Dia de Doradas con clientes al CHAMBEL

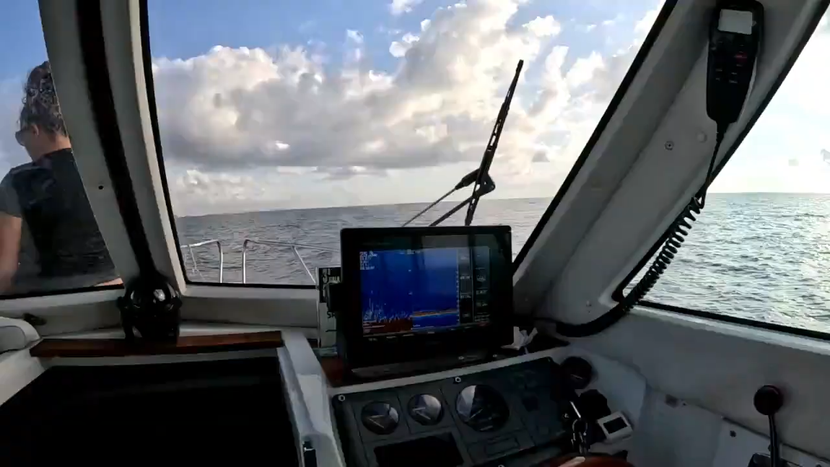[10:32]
Mira la mancha que hay. Todo el rato. Pasa que por ahora son doradas pequeñitas. Pero luego entre un rato, pues a lo mejor pues alguna ballesta o lo que sea. Pero vamos, ahora mismo, esta zona es de este sitio. Ya hemos cogido cuatro doradas, creo. Que las hemos soltado casi todas, pero todas.